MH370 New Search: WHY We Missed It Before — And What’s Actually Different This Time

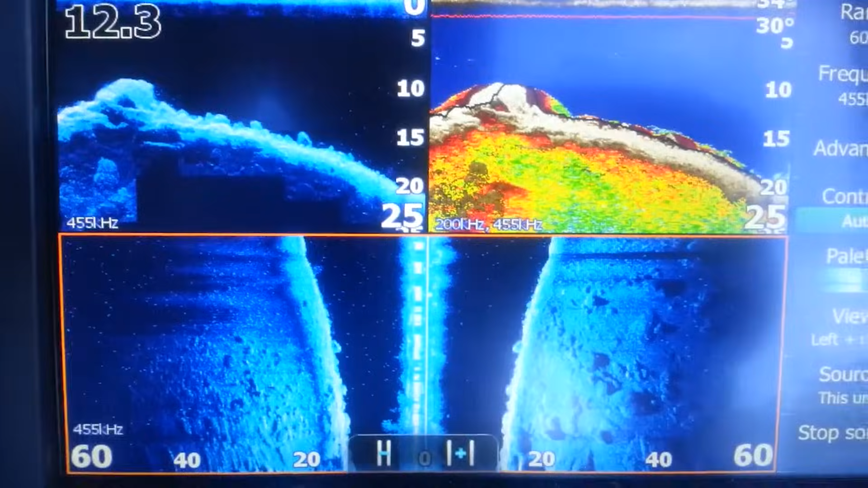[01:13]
Most of the underwater search relied on side scan sonar.
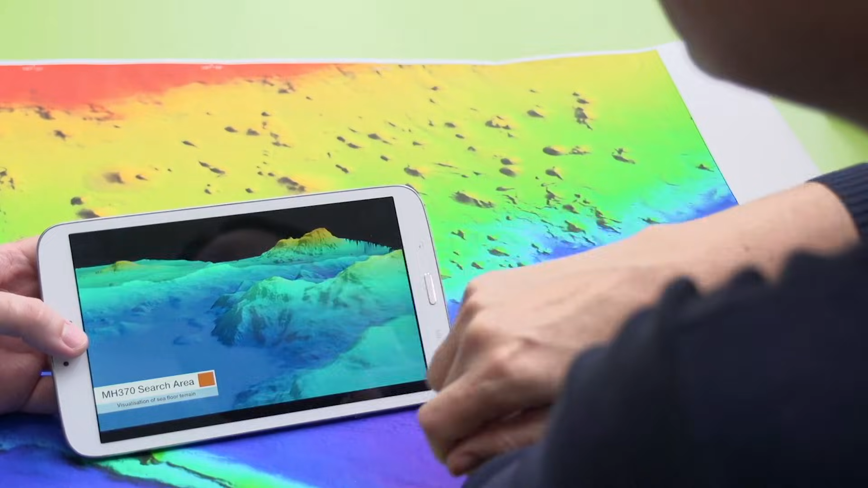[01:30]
together over time as the vehicle moves along its track. How much detail you get depends on several things at once.
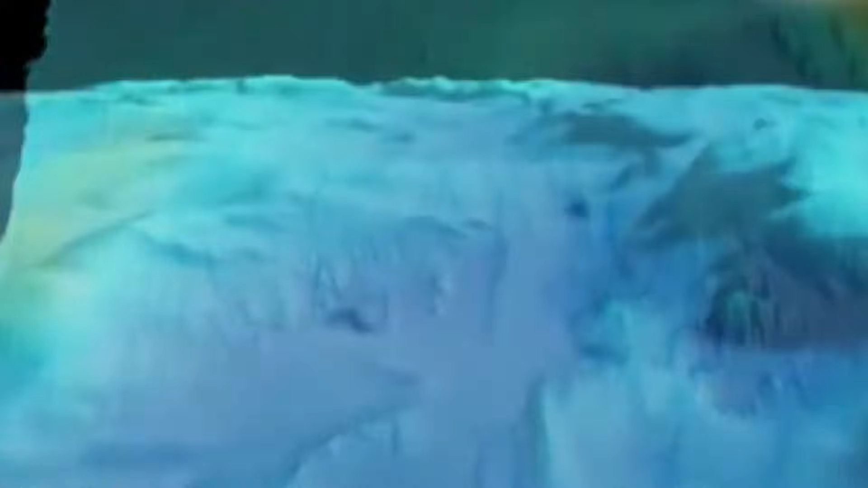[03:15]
It's much less effective when the target is broken up, partially buried, or similar in size and texture to the environment around it.
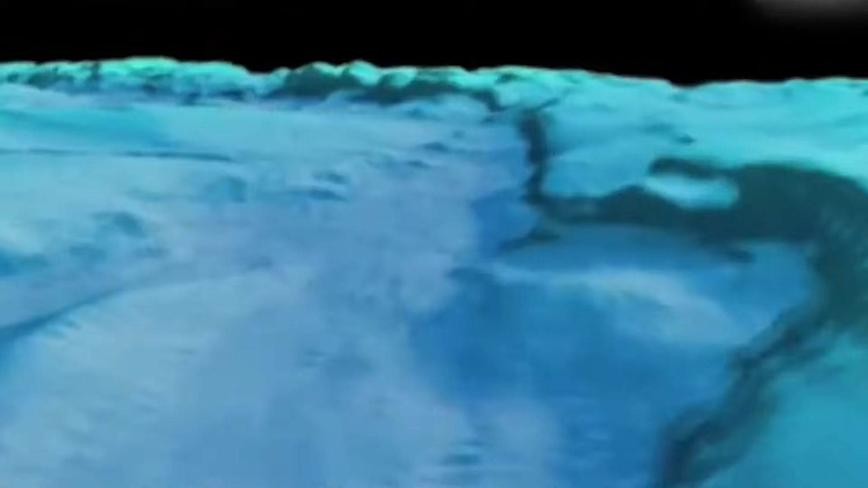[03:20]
In that situation, debris doesn't jump out at you.
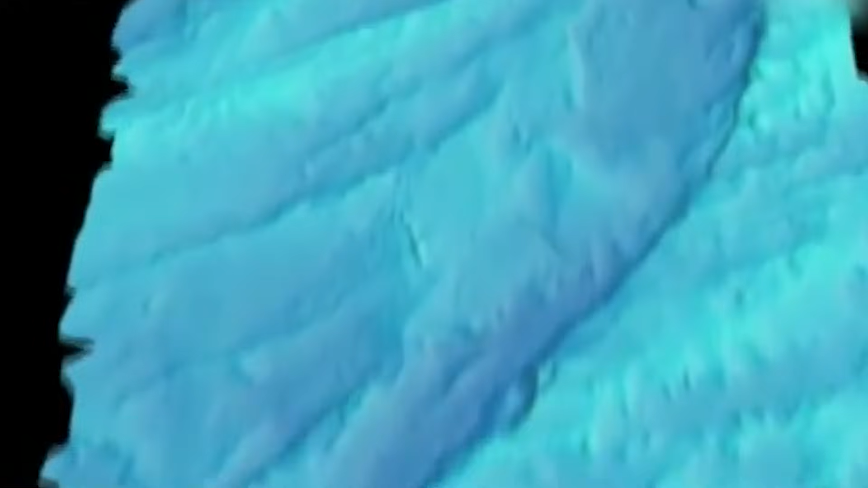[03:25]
It blends in. So this is the first thing to keep in mind as we move forward.
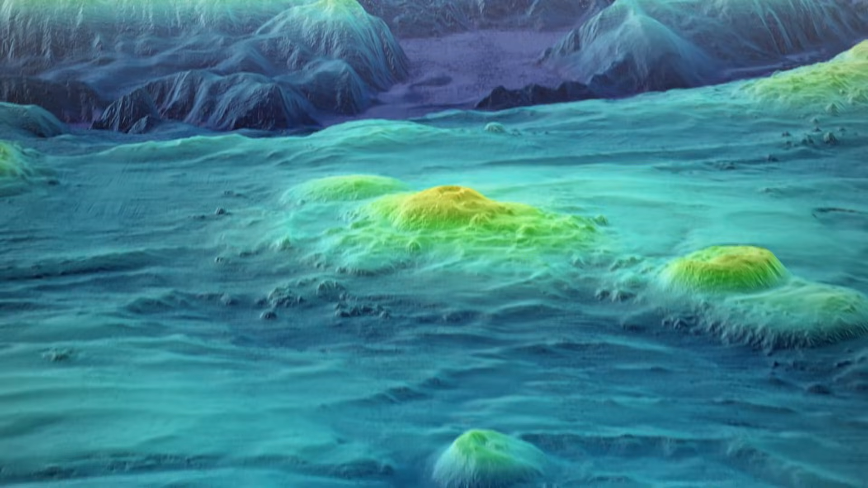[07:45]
Over time, sharp edges soften, shapes blur, and what once looked clearly artificial starts to resemble the surrounding terrain.